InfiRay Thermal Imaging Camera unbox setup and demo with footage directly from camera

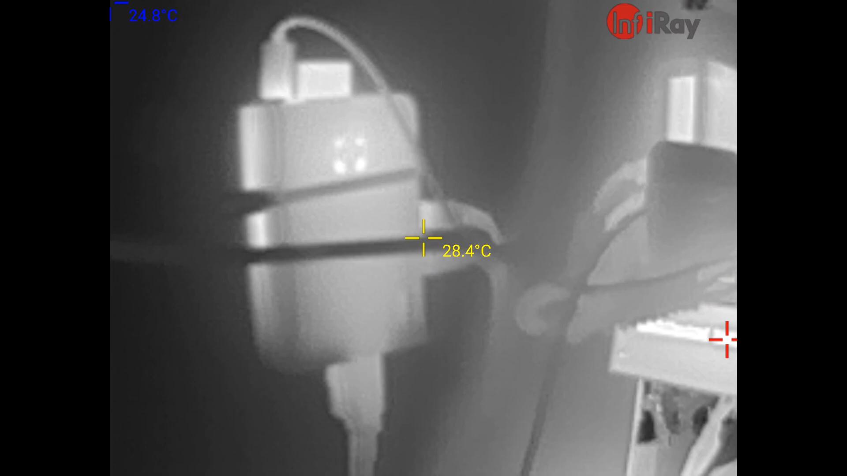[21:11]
On screen: spot 28.4°C
media on it's my modulated channels and here's a modulator and you can see the
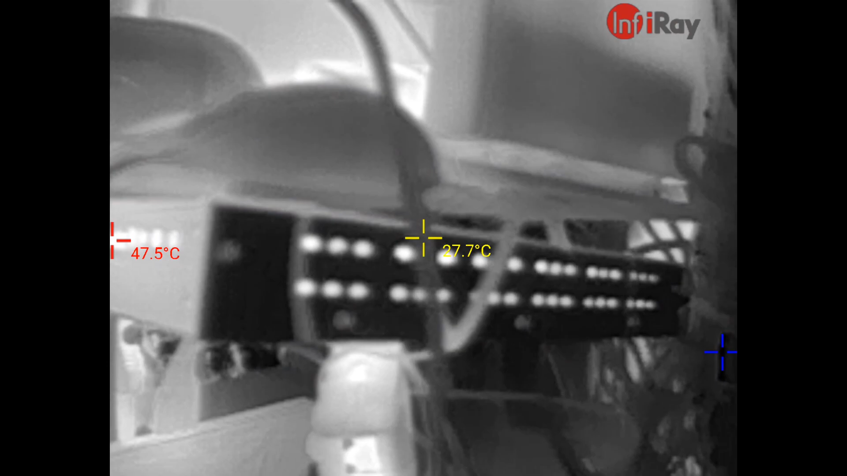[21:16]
On screen: spot 27.7°C, max 47.5°C
heat coming off this now again i'm in total darkness now there is no light at all in here other than
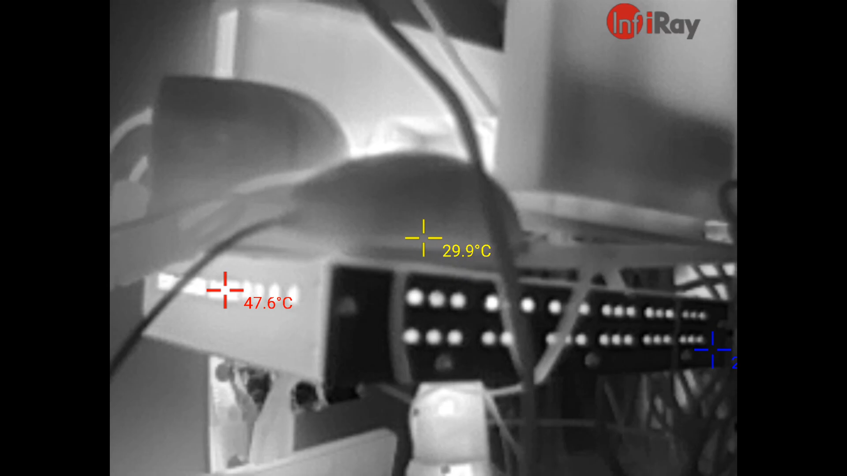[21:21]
On screen: spot 29.9°C
a couple little pilot lights there is no light whatsoever yet i
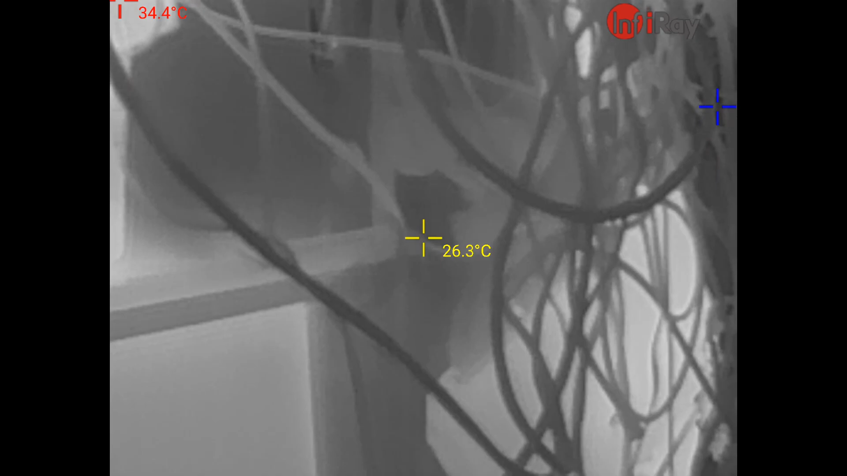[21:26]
On screen: spot 26.3°C, max 34.4°C
can see the heat signature of the various things
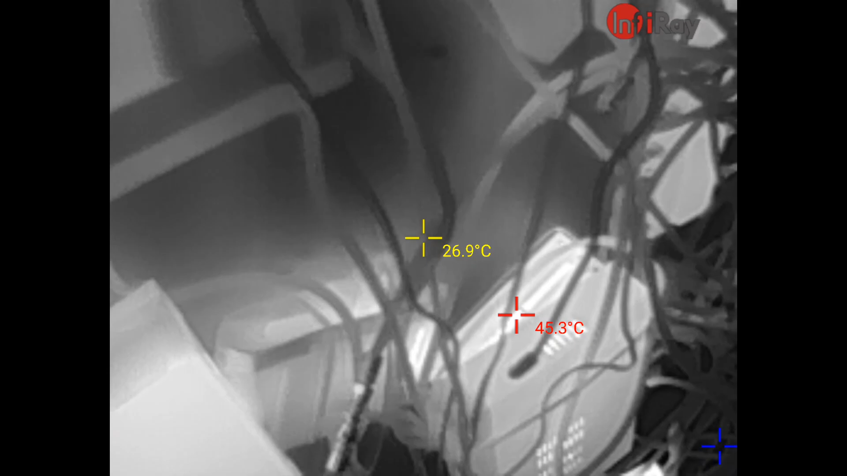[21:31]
that are hot that are running such as the modulators these are the commercial modulators here
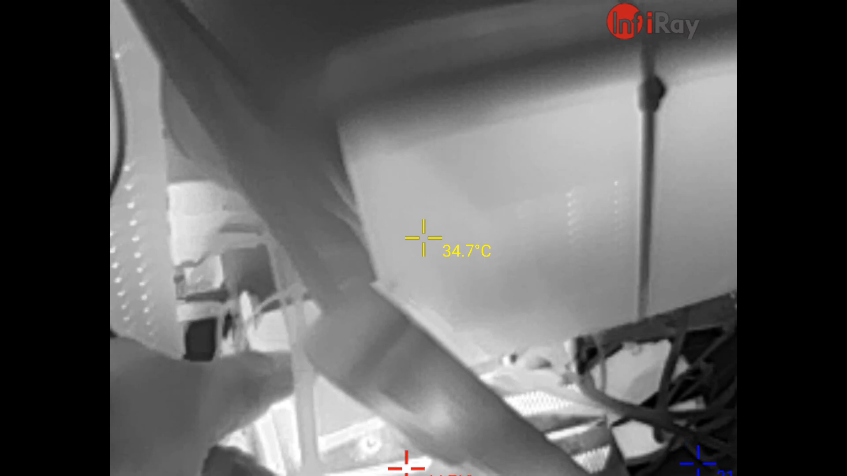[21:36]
On screen: spot 34.7°C
that are running and they're throwing off heat as you can see they're all warm
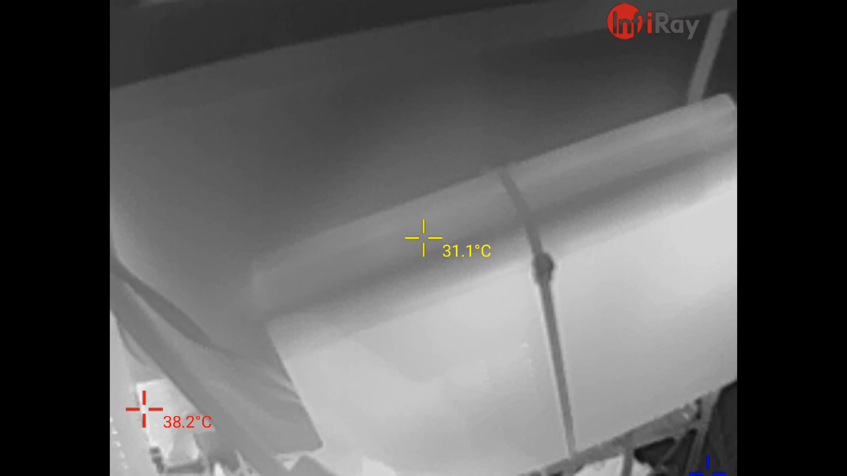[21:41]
On screen: spot 31.1°C, max 38.2°C
but there's no there's actually no lights on whatsoever in this closet
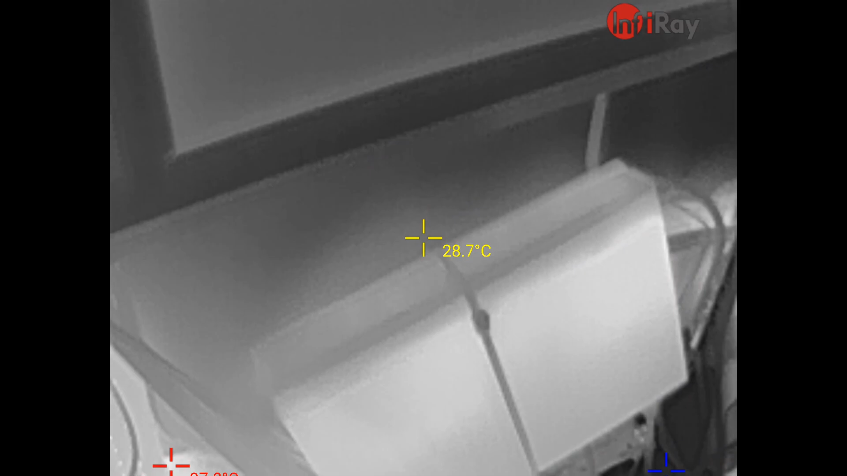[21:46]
On screen: spot 28.7°C
i don't know why this display i guess that's just from the radiant
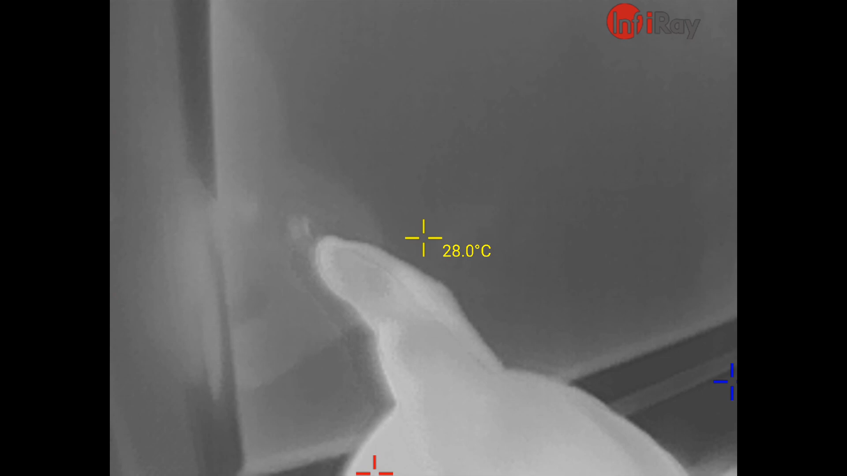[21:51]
On screen: spot 28.0°C
heat because it's an lcd screen but it's off it hasn't been on for a long time
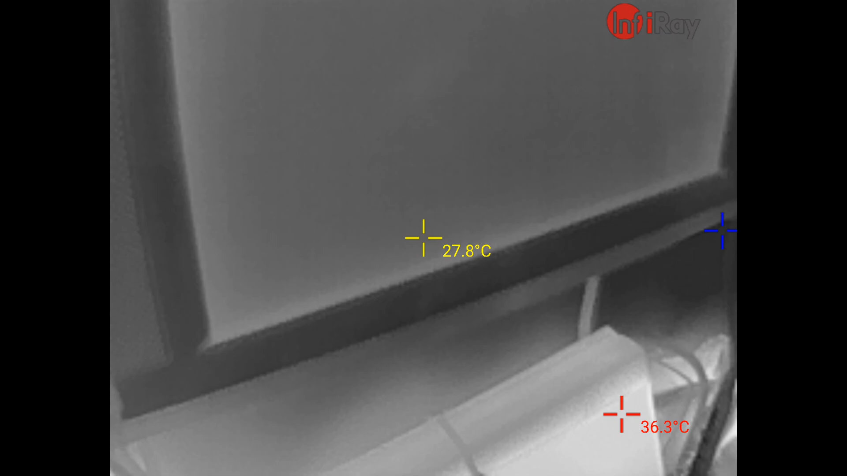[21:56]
On screen: spot 27.8°C, max 36.3°C
oh there's a transformer look at that wall wart look at how hot that is that's a conventional
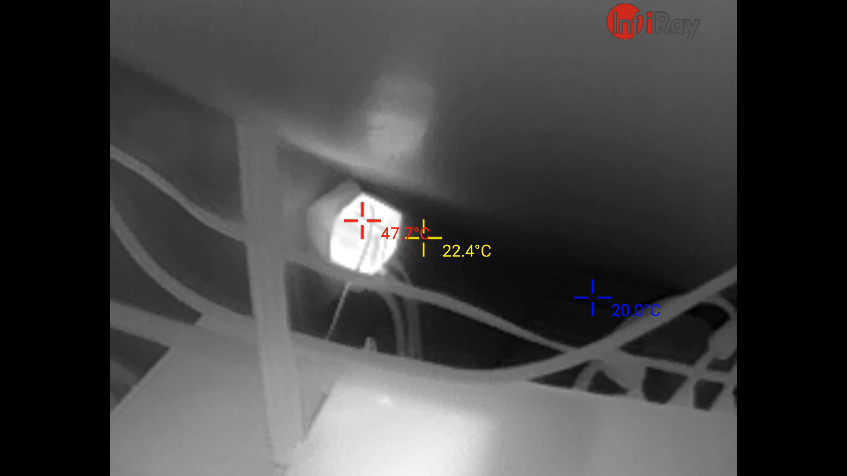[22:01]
conventional class 2 wall wart you can just see that thing glowing
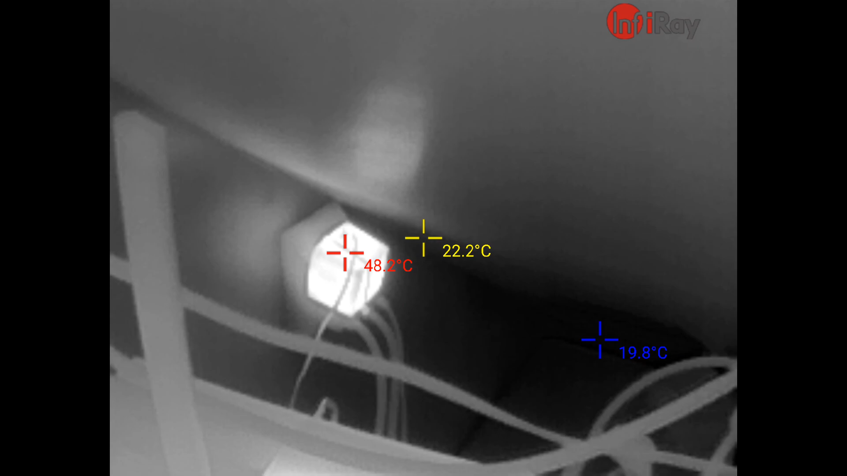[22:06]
like crazy there's another wall wart there i think it's a wall wart
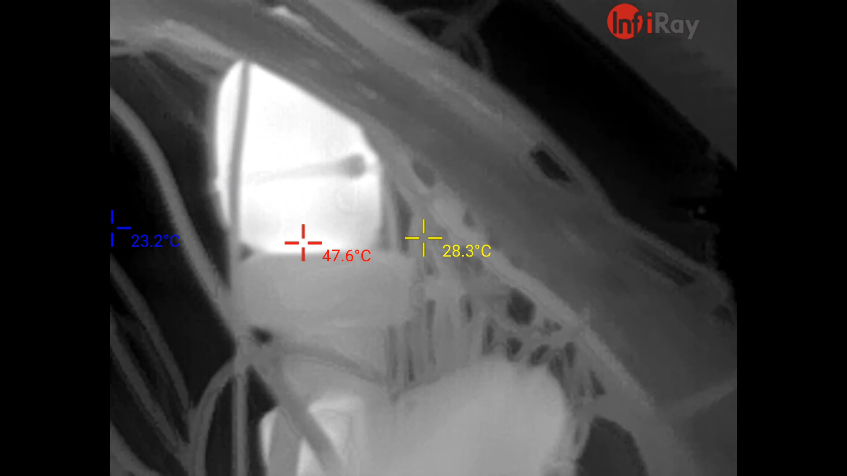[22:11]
yeah that's another wall wart there that's warm
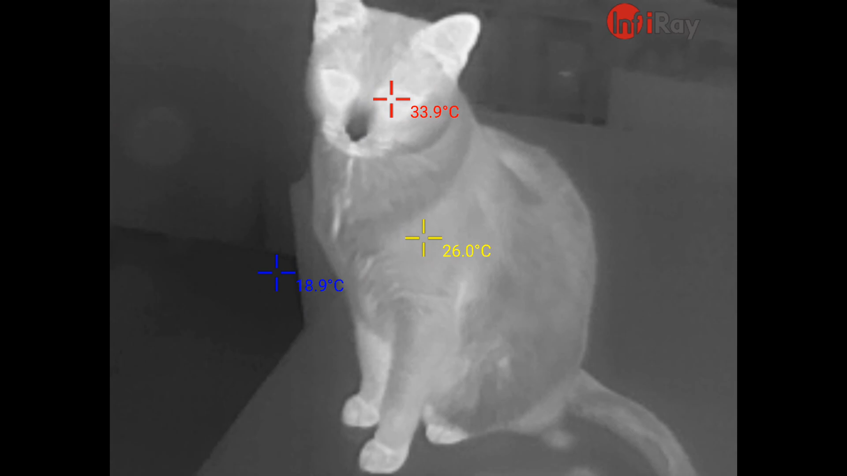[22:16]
another cat giving me strange looks that's cat number three
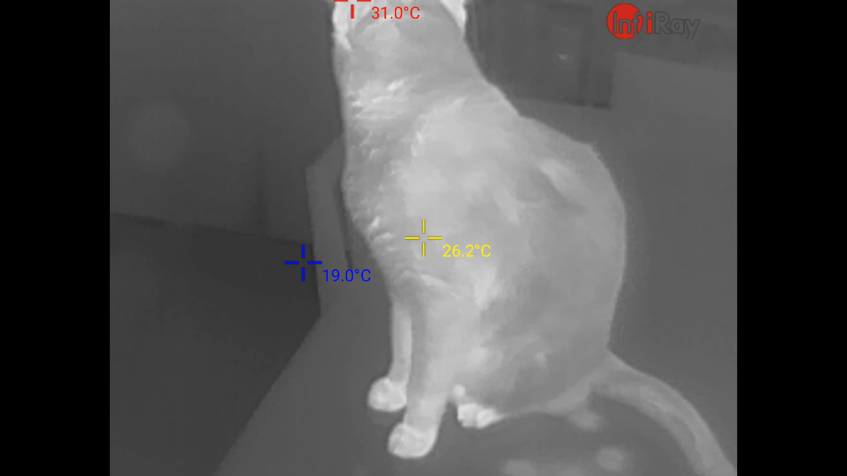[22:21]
On screen: spot 26.2°C, max 31.0°C, min 19.0°C
here's a ceiling fan you can see the heat around the motor
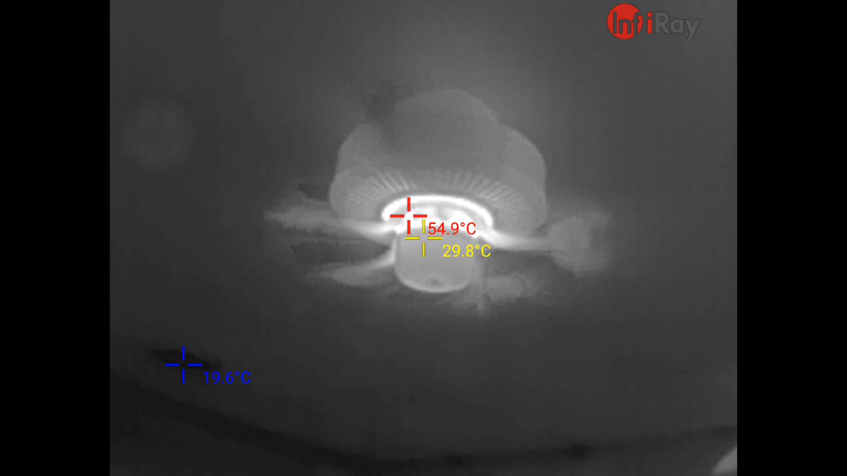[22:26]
i wonder what happens if i light a burner on the stove
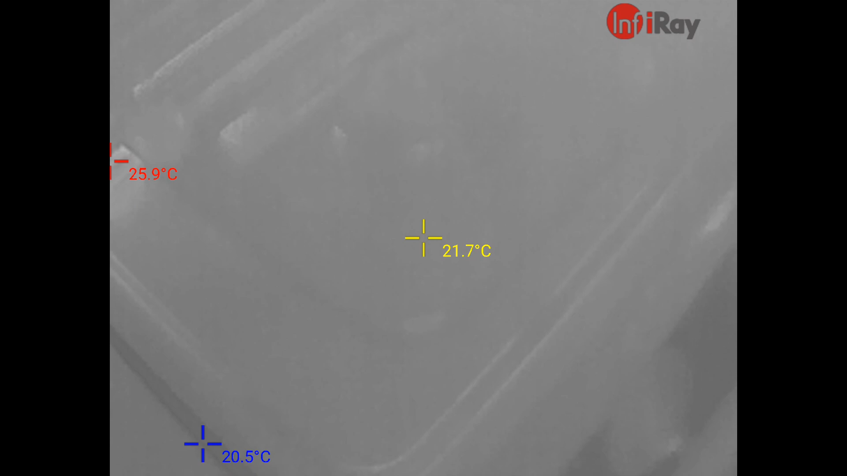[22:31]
On screen: spot 21.7°C, max 25.9°C, min 20.5°C
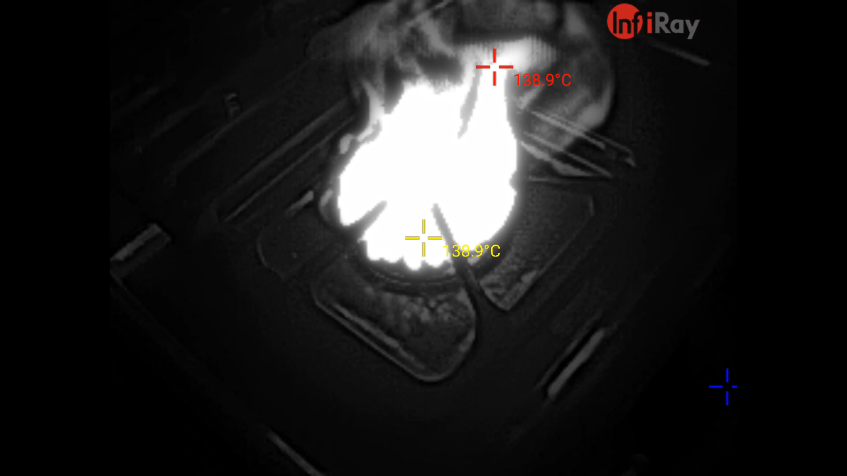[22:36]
On screen: max 138.9°C
uh i guess that's a little too hot it's giving me a warning right there oh look at the smoke